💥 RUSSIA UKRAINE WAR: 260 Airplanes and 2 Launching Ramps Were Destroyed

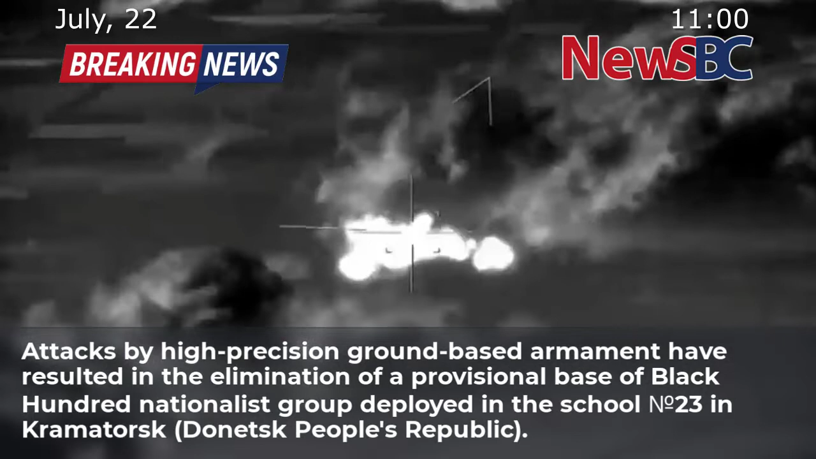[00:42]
23 in Kramatorsk, Donetsk People's Republic.
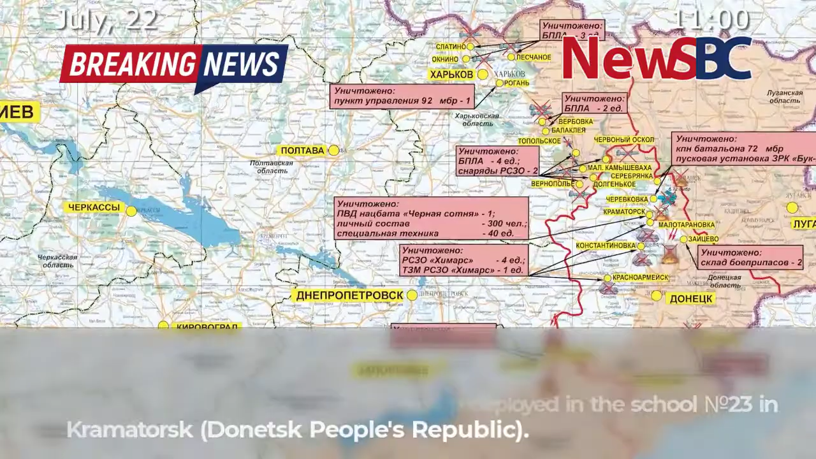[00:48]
Up to 300 nationalists and over 40 units of special equipment have been eliminated.
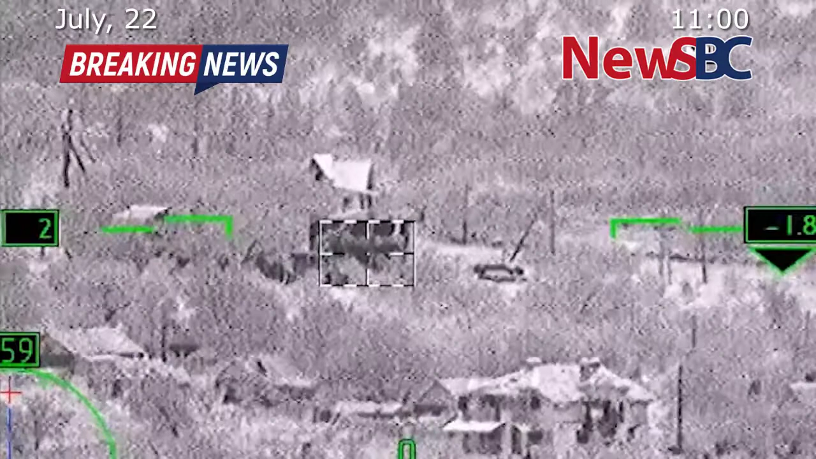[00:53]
Attacks launched by high-precision armaments of Russian Aerospace Forces have resulted in the elimination of
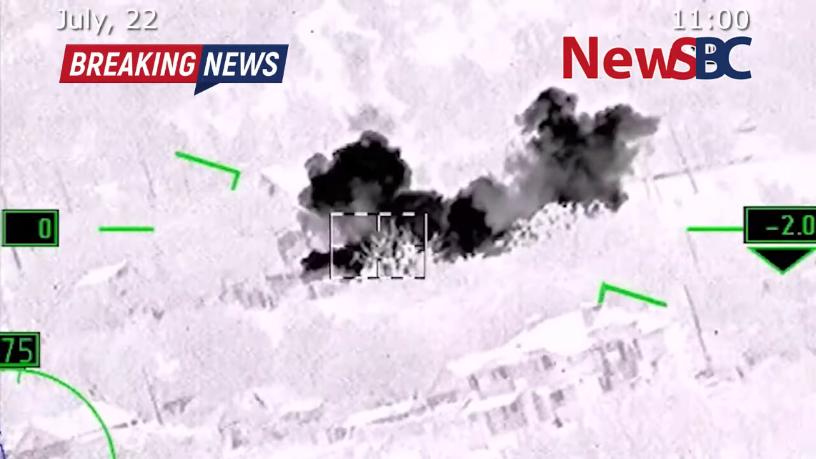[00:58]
a missile and artillery armament depot of the 59th Mechanized Infantry Brigade of the Ukrainian Armed
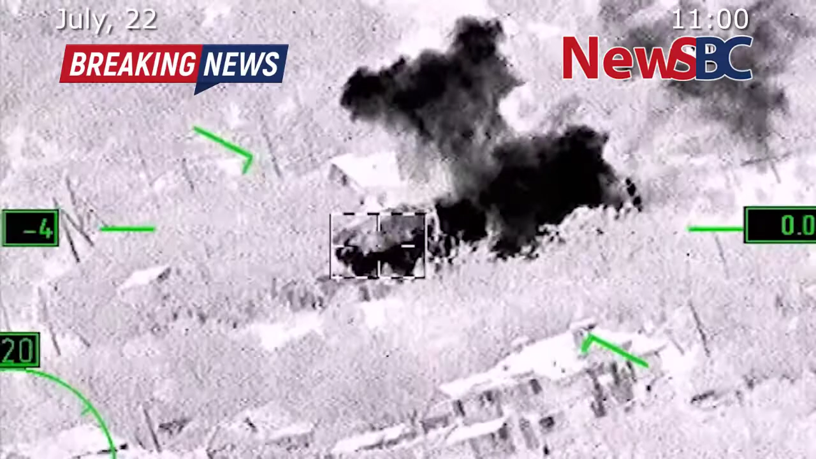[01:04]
Forces deployed at an industrial area in the eastern part of Nikolaev.